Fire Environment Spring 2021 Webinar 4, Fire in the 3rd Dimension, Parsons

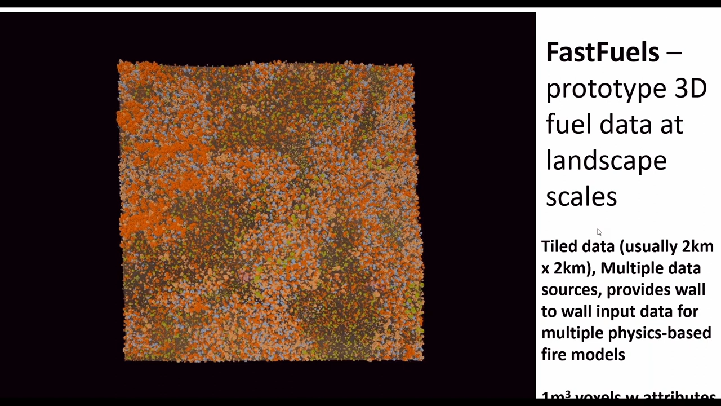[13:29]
here's an example uh animation of some fast fuels data um and basically what you see is uh the different colors represent different species and you can see there's structural variability within the stand that is driven by the underlying fia data plots um that shows you know differences in species and structure
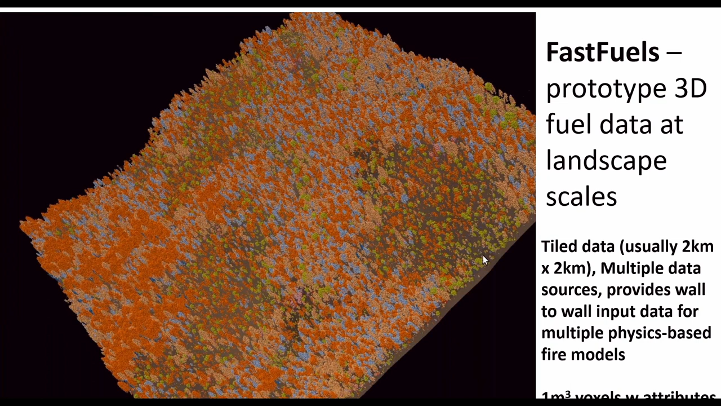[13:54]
and all that um and we have an elaborate structure that enables us to keep track of all this stuff and to model it in 3d and the the primary goal is to
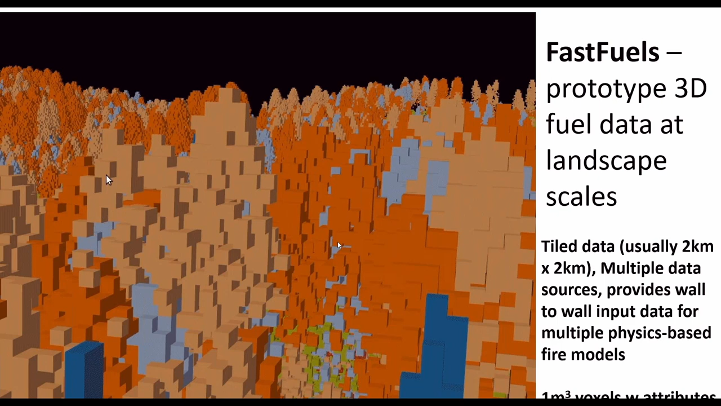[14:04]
make data that will run with these big fire models um so another thing that we can do with it is that uh